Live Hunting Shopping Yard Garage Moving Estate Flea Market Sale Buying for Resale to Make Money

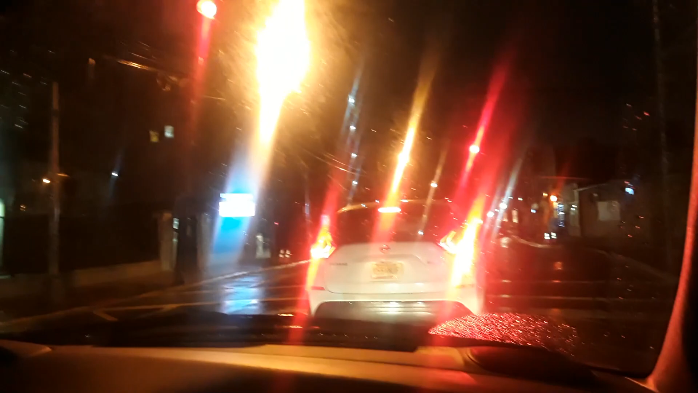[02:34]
haven't like driven that a bit okay all the it's all like glary look at the back of this all the lights look at that let me just see if my lenses